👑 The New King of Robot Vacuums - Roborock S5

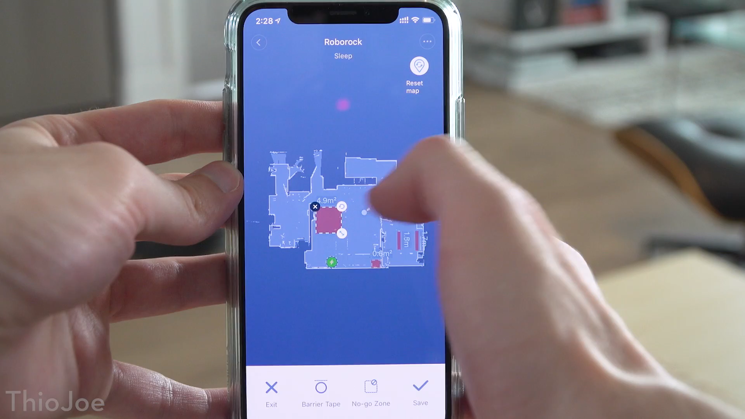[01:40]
And you can also add virtual barrier tape, which are basically just no-go lines, where the robot will not cross those. So if there are areas you don't want the vacuum to go, it's really easy to just block those off any time.
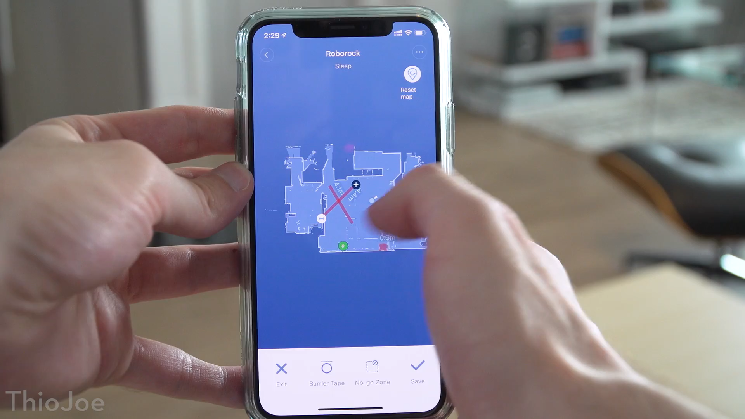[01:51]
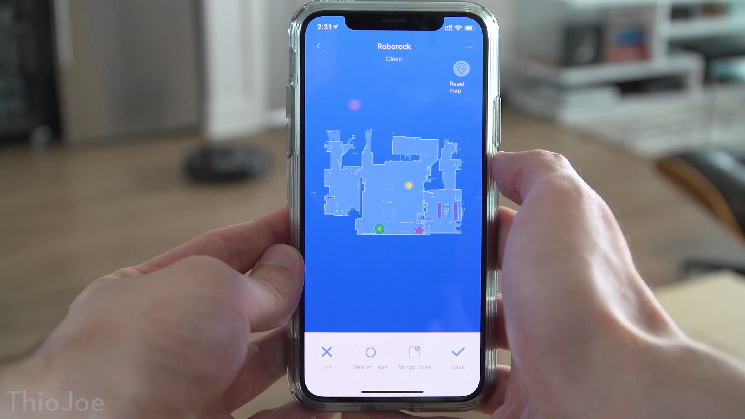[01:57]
Plus, you don't even need to wait for the vacuum to finish mapping to add these no-go areas, which is awesome.
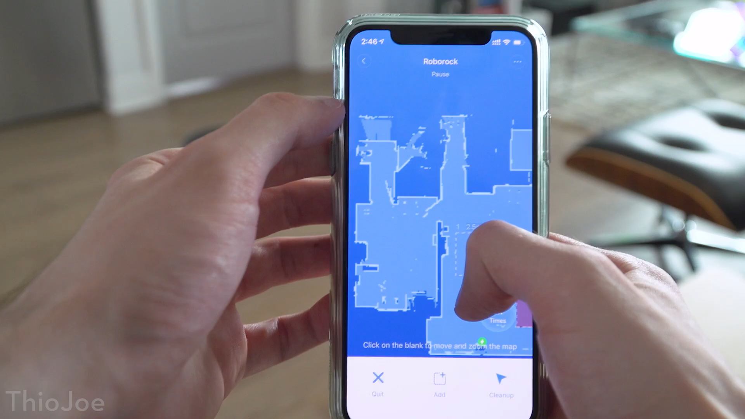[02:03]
On the other hand, you can also use the map to choose a specific area, or multiple specific areas at once, to clean, if you don't want to do a full run.
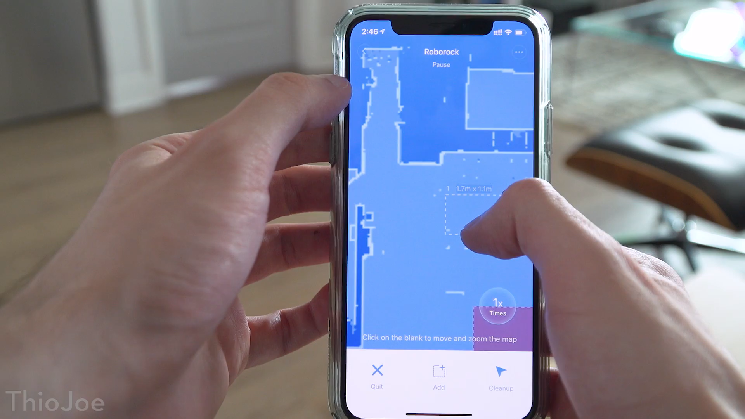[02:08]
And you can even have it go over these areas up to 3 times, which is neat.